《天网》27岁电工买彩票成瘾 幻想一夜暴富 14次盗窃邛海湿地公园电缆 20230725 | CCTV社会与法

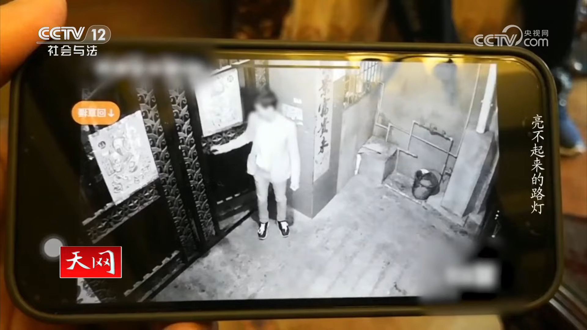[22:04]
就发现每一起世纪公园案件发生的时候，出门的就是我们现在这辆电动车的车主姚某某。